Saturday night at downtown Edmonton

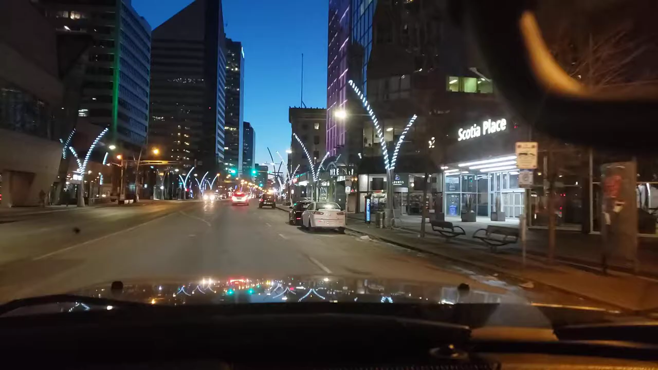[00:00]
hey guys it's 21st of March going to downtown right now and you guys can see nothing is moving in downtown Edmonton Saturday night looks like weekdays nobody's outside everything